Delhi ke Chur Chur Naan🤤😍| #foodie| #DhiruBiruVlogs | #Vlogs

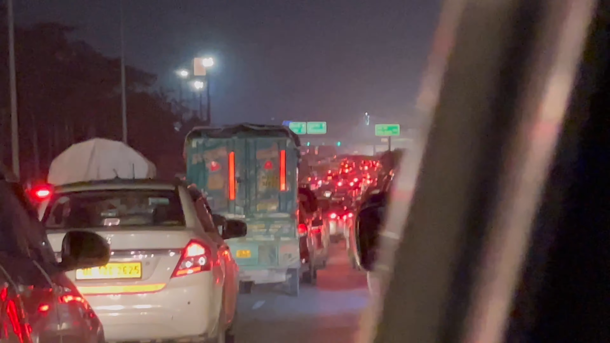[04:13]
पूरा जाम अभी ना गुडगाओं पोच गए और टाइम जो है ना यार क्या हो गया यार सद्वार डिक्जा यार स्टेस्ट्रिफ्ट्रें बेने वर